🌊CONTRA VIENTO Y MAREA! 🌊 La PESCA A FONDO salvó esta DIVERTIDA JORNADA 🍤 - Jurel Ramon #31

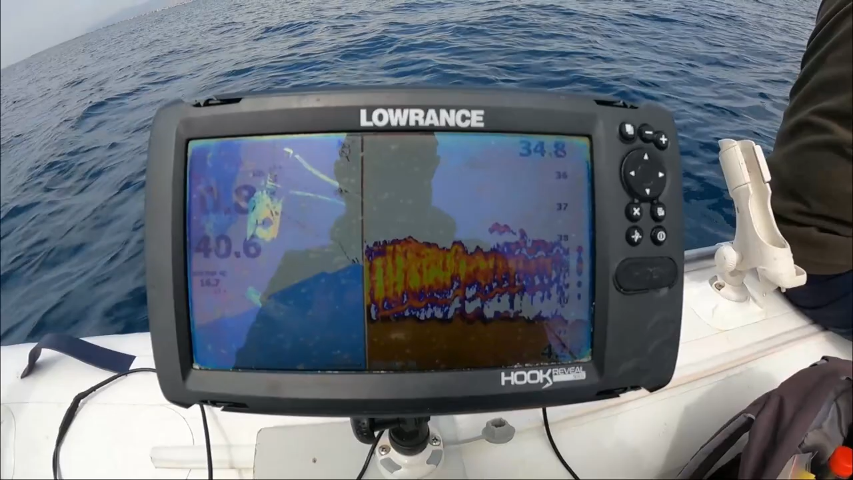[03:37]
La verdad es que se ve bien. El picotazo que me han metido, ¿sabes?